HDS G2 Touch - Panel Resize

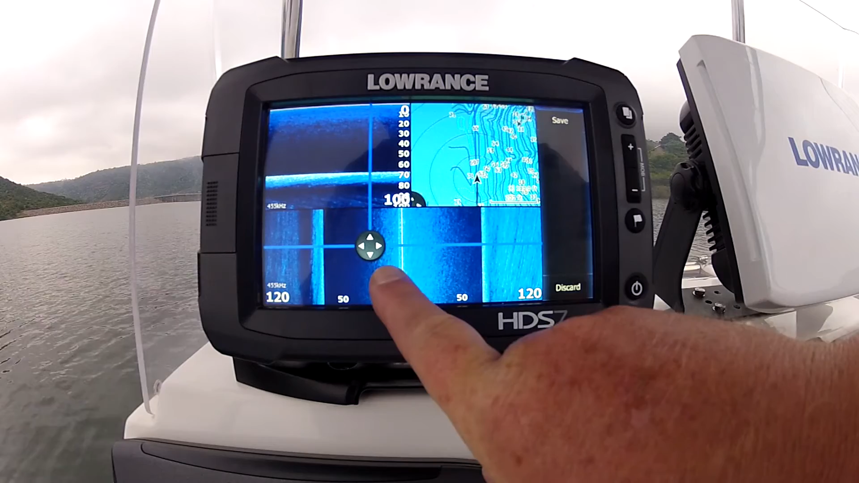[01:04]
simply put your finger on that dot pull it down and i'll pull it over because that's purely history from left to right on the down scan so i want to maximize my charts a little bit too and leave it there and hit save it's as easy as that you